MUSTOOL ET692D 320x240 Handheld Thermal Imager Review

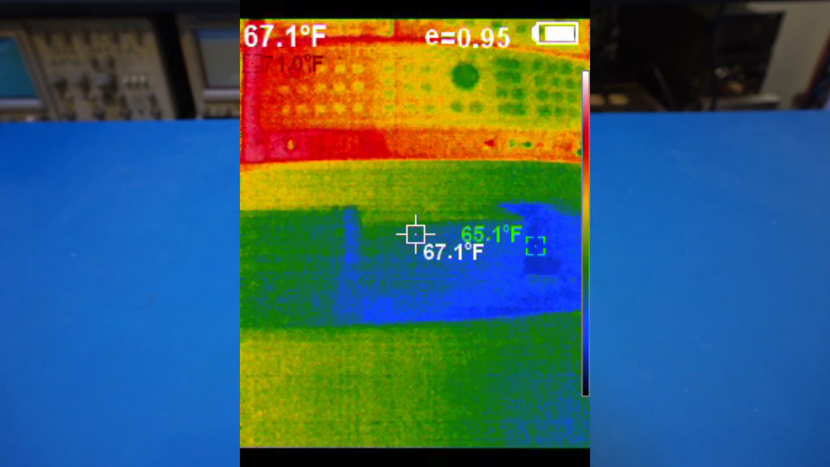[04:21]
On screen: spot 67.1°F
not bad at all compared to the unity uti 690b i had revealed before and that one if i remember correctly took at least 10 seconds longer to boot up
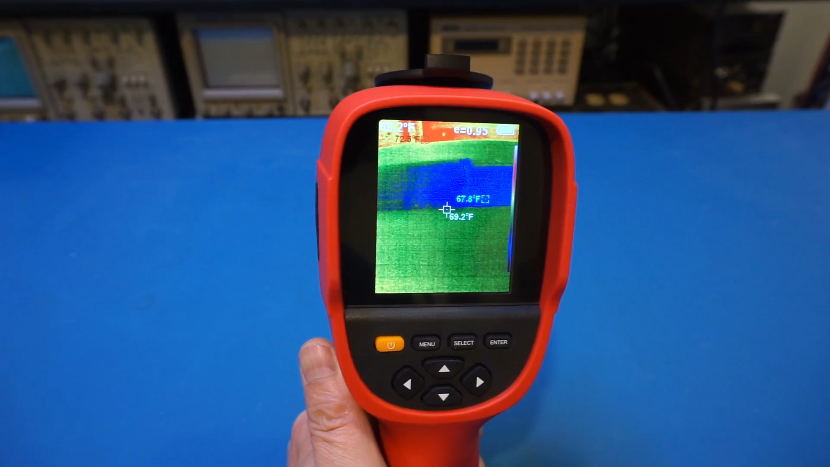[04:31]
and by the way the frame rate of this camera is spec'd at 9 hertz which is relatively slow compared to some of the 25 hertz ones i had revealed previously
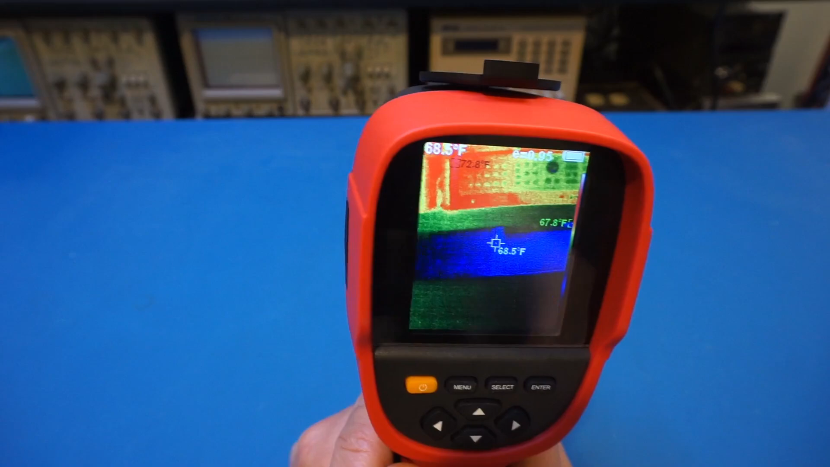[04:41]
On screen: spot 68.5°F
obviously the higher the frame rate the better but at 9 frames per second it is still quite usable for most of the applications
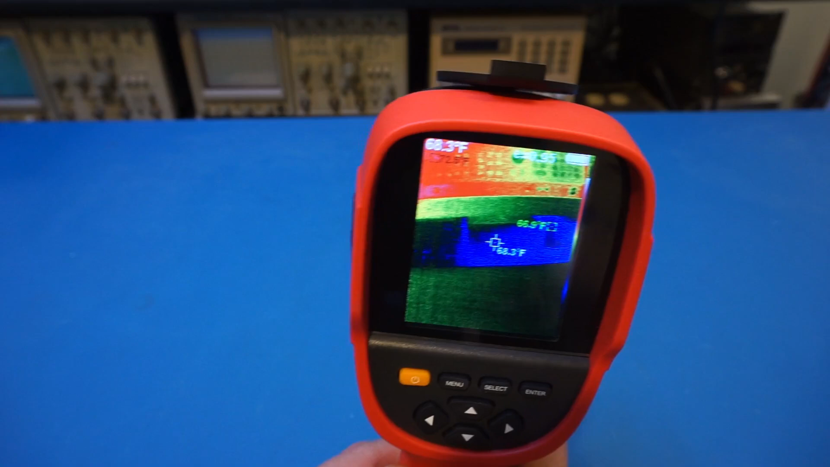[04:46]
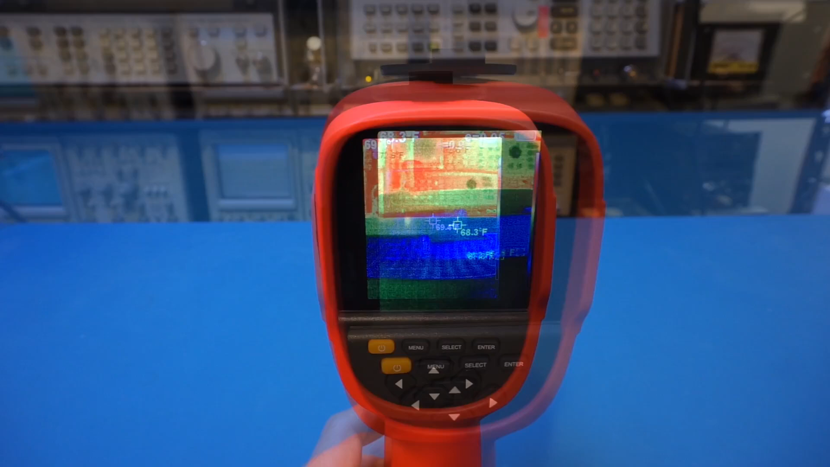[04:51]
what we're looking at here is the spectral analyzer in the background now the image looks quite grainy when the background is essentially uniform in temperature the first thing i
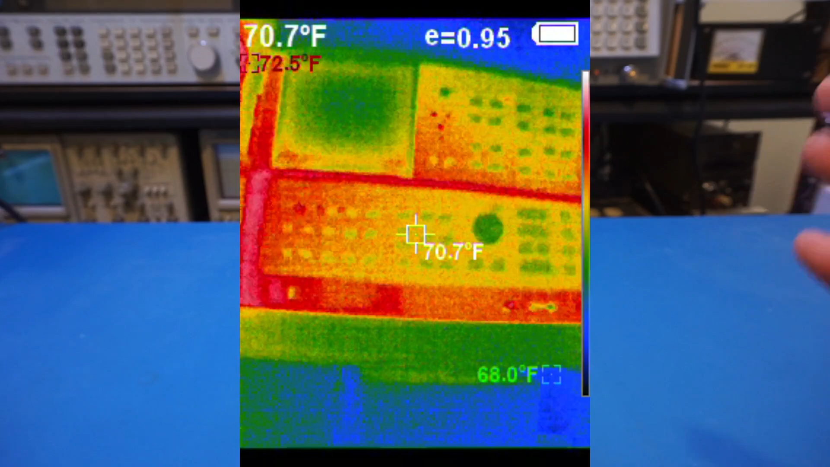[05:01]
On screen: spot 70.7°F, max 72.5°F, min 68.0°F
immediately notice is that imager dynamically adjust temperature range mapping to the color palette so the color palette essentially is applied to the current temperature range that is in view it would be nice if the temperature range can be set statically as when the temperature differential is small any minute change
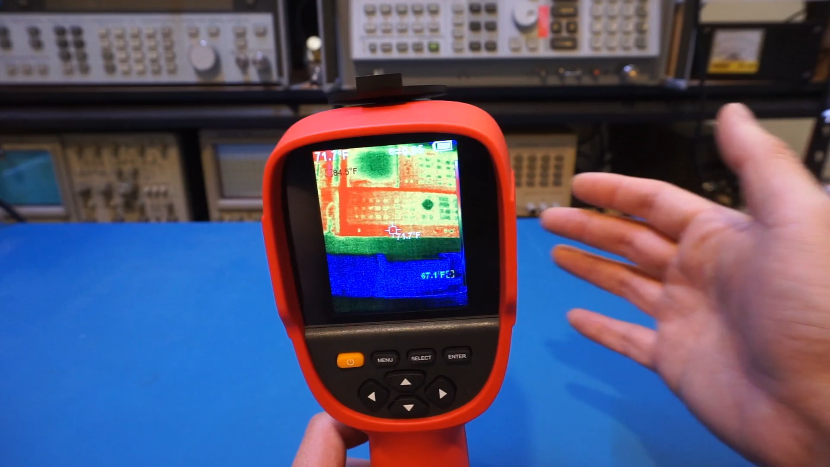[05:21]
can change the color assignment drastically and make it harder to compare between images taken at different times with that said i have not seen this feature offered in any of the stand-along handheld thermal cameras that i have reviewed so far another downside of this dynamic temperature range mapping is that the noise will become more pronounced just because the entire color palette only spends a few degrees at the most now the noise obviously also
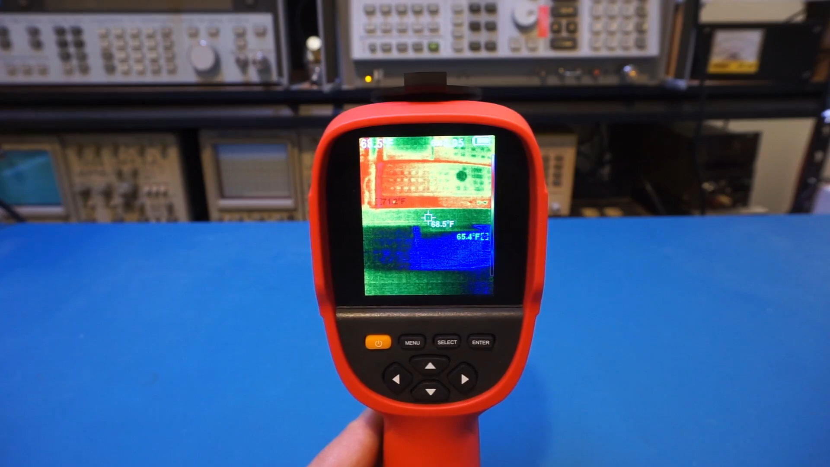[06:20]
is spec'd at 70 mK which means it can detect a 0.07 degree temperature difference this is slightly inferior to the 60 mK and 50 mK numbers we saw in some of the other thermal imagers that i had reviewed on this channel before and this most definitely contributed to the elevated noise level we're getting here
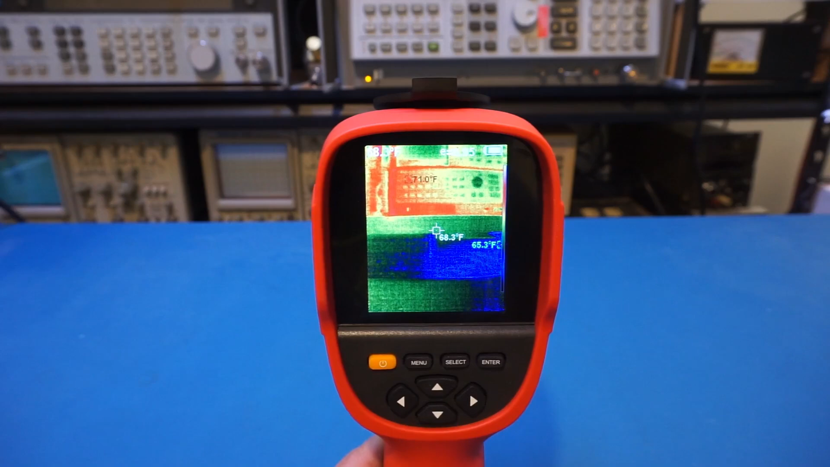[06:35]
also there's a balance between the maximum temperature measurement range and thermal image quality the et692d can measure between minus 4 fahrenheit to 662
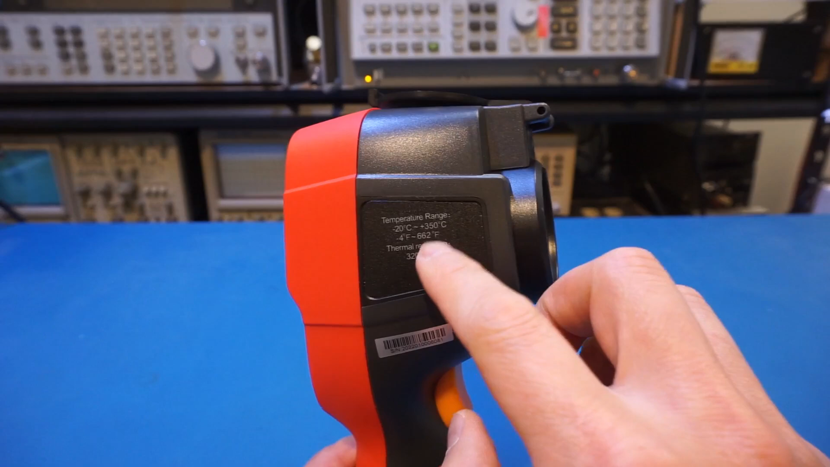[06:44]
degrees fahrenheit without having to switch ranges like the uti 690b but the downside is that image will be noisier because of the wider range now
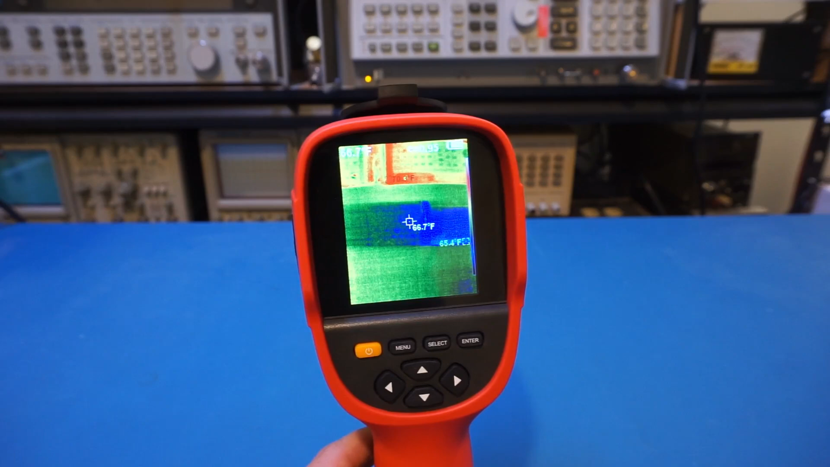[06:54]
this could be a pro also could be a con it really depends on the intended application let's take a look at the manual options here first
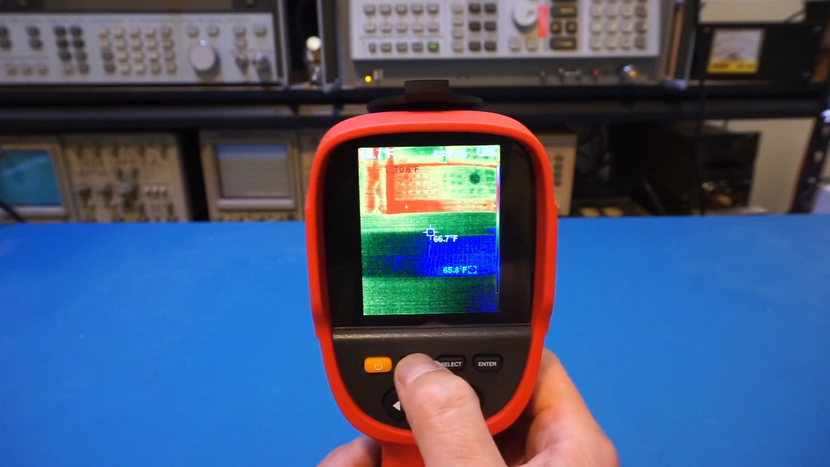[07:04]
and you can see here we have not that many options the first one you see is image registration what that really is is essentially to align the visible spectrum camera and the ir sensor actually before we do that let's do this you can use this two arrow
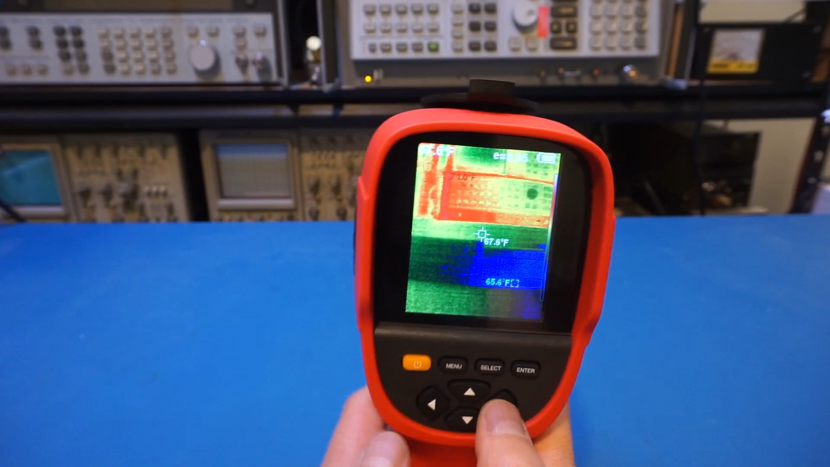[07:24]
keys to switch the level how much you want to blend this two image together so let's say we wanted to this and it's a little bit hard to see but you can see that those two images the red one is essentially where we saw the spectral analyzer and the actual optical image they're not quite aligned so let's use that
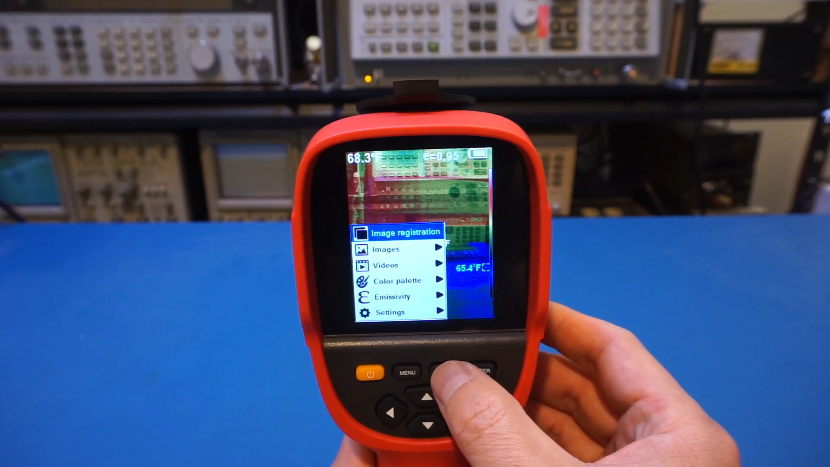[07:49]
image registration to align them so if i press the button here you will see that the optical image is actually moving down now you can see they are actually aligned of course you can also use the left arrow and right arrow to move the image around
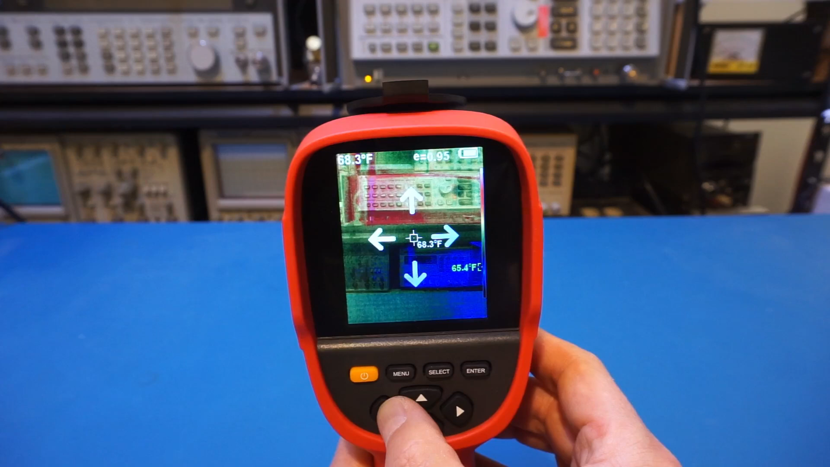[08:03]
On screen: spot 68.3°F
you get idea here so let's move it back so once you finish the registration process
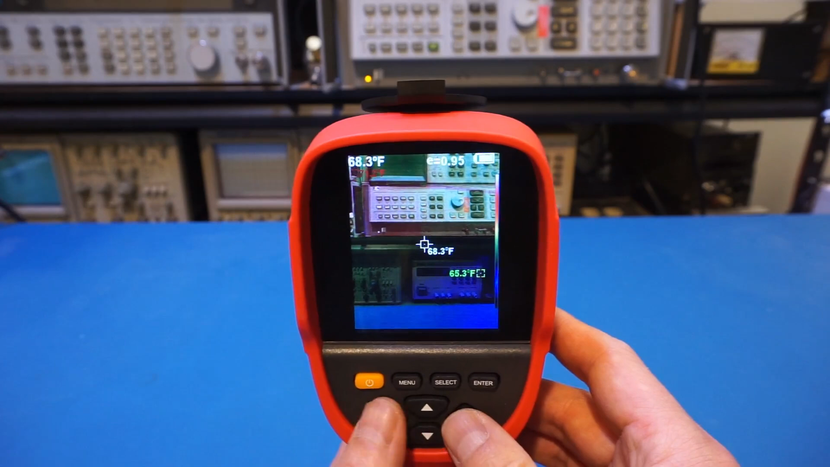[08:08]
On screen: spot 68.3°F, min 65.3°F
these two images should be aligned you can see here and that
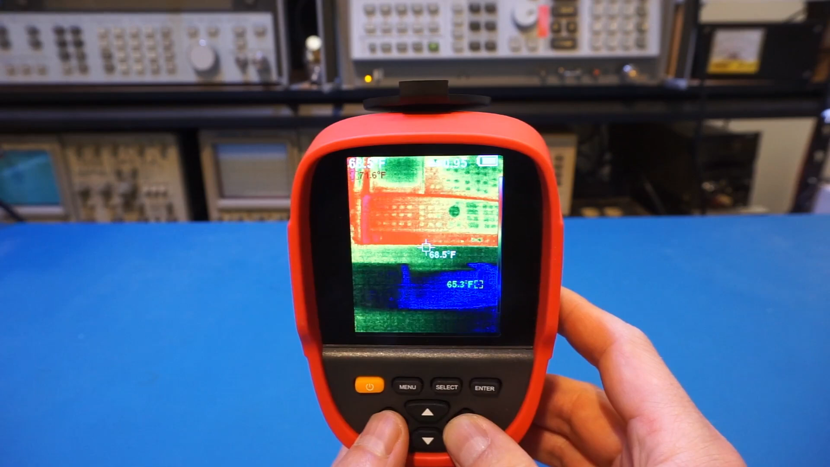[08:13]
On screen: min 65.3°F
actually comes in very handy when you try to analyze what is in view for your ir image and you can always switch between the optical and ir and you can do it in four steps
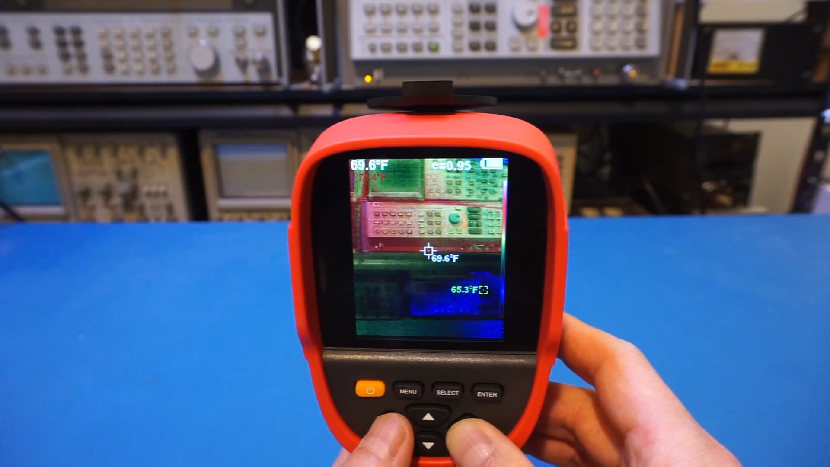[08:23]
On screen: spot 69.6°F
now let's take a look at the other menu items here you